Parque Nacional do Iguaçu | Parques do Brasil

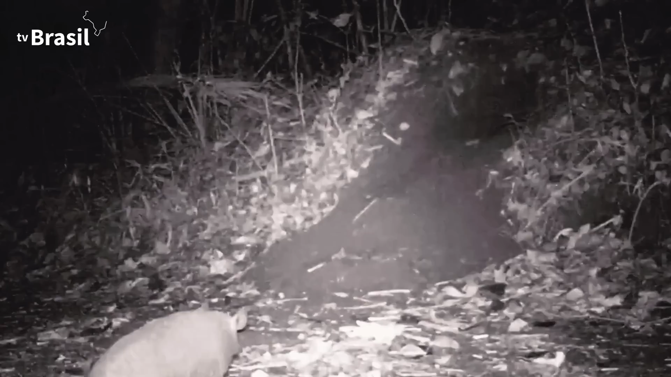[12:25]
Em outra toca, esta sim habitada por um tatu, câmeras especiais flagraram tanto o dono da